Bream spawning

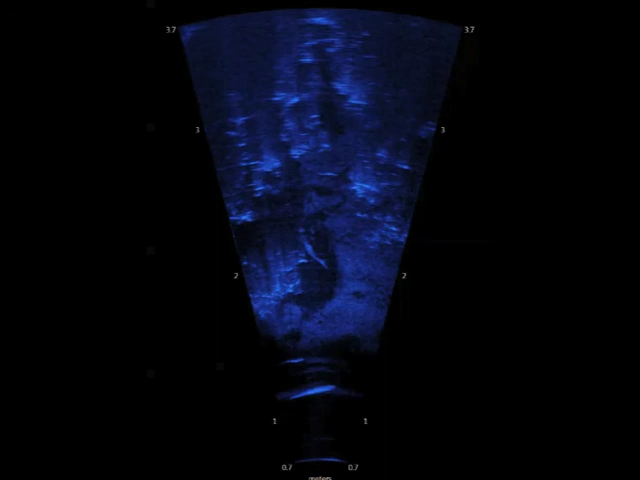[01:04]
And that territory in this case because of the sheer number of bream is probably about a square metre and the fish itself is probably just over half a metre in length. So competition is quite fierce for a good spawning habitat.
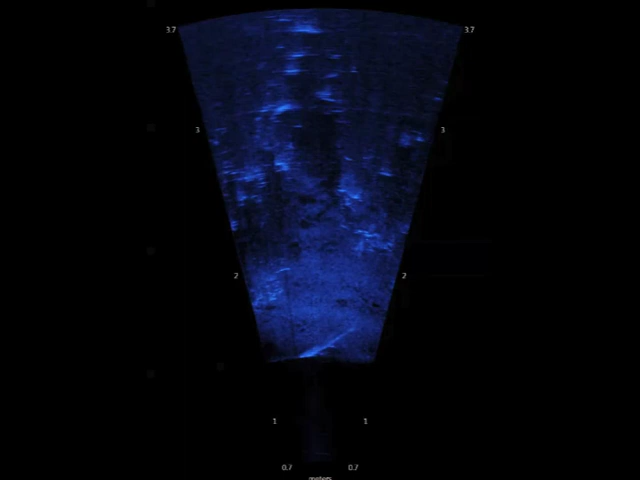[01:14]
Here we are again. There's the male, the big male still patrolling and in a minute you'll see a female come into the picture and then chaos ensues as all the males in the various territories chase after the female in an effort to be the one that spawns with her.
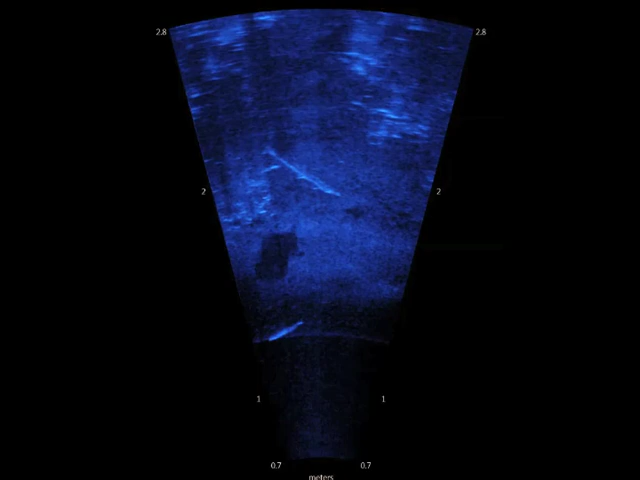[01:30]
And you should be seeing that fairly soon. So there's the male drifting off and suddenly that's the competition and the female and all the males are now rushing in abandoning their territories to try and steal the spawning opportunity.